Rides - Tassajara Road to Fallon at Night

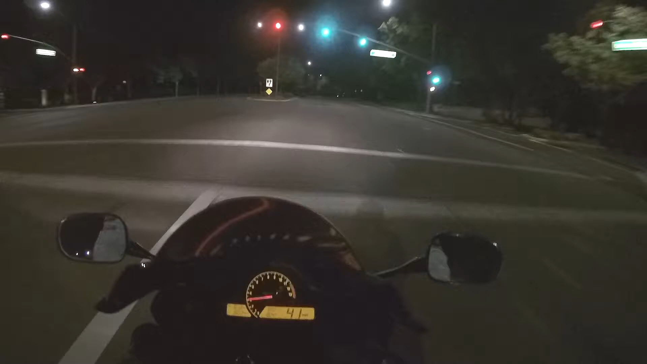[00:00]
Tassajara Road, Tassajara. Aw man, there's other people getting up going to work. People getting up going to work. Hopefully Purple Panda is online right now.
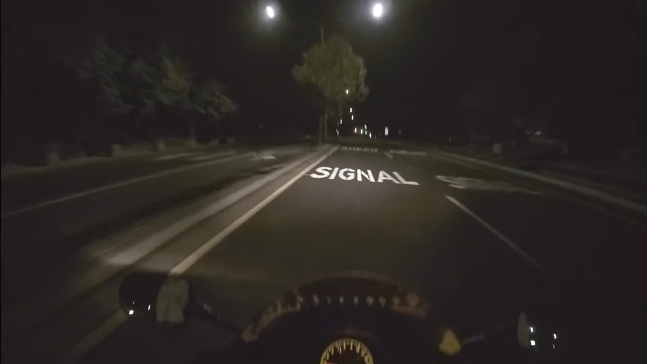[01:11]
Wow. It's a little bit nippy over here. Temperature went from 60 to 50 real quick. We are still on Tassajara Road in Danville, California. Danville.
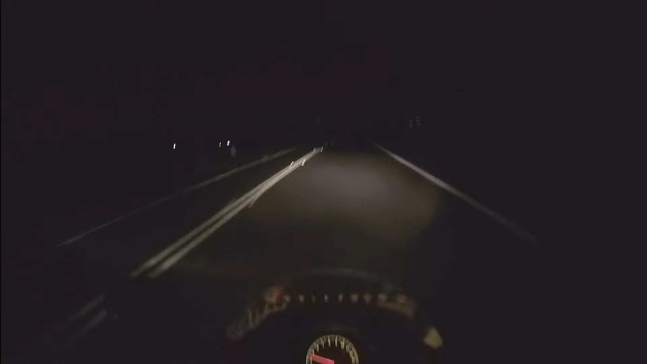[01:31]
Almost in Pleasanton, California, which is weird. Because it's weird that there's some Pleasanton addresses on this side of the 580 freeway. But it's true. I'm not exactly sure where all those Pleasanton addresses are, but there are a few. Whoa. That was a jackrabbit. I don't know if that will come up on the video later. But that was definitely a big, huge jackrabbit. That was a cat-sized rabbit.
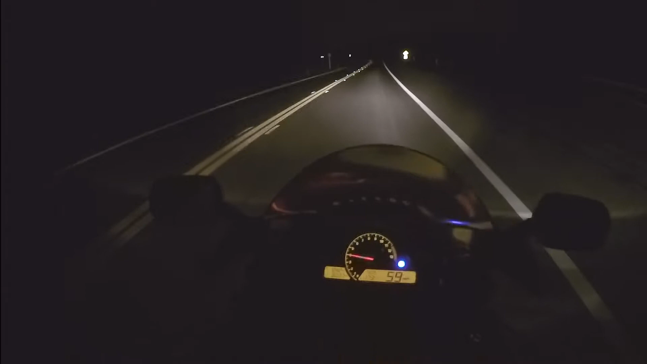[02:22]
I've seen like 5, 6, 10 of them over here. So we'll see. They're like cows. We'll see. There might be some deers. It's almost like they live there on this field on the left. Over there. But, uh, yeah. No. No, I do not see any deers at the moment. My bike looks super cool with the high beams on. Because actually two lights are on.
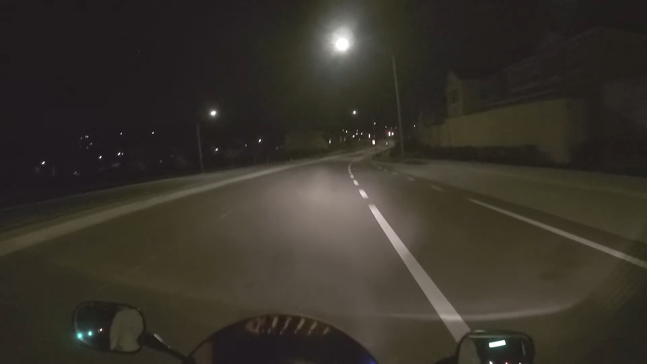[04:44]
He's trying to catch up. Volkswagen. Red. Red Volkswagen. That streetlight worked pretty good. Just had to land right on the little circle. The pressure circle.
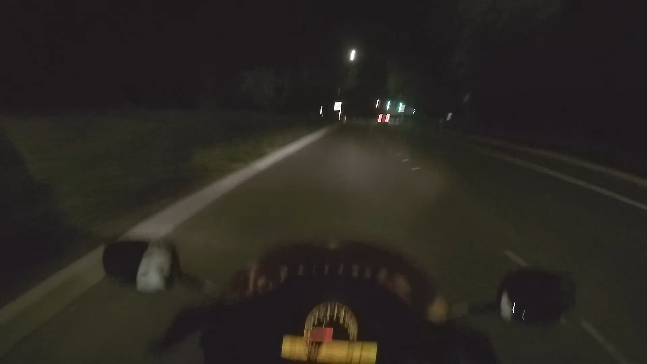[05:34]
Real nice. Is he detecting Felicia? He's slowing down. He's making me nervous. Hmm.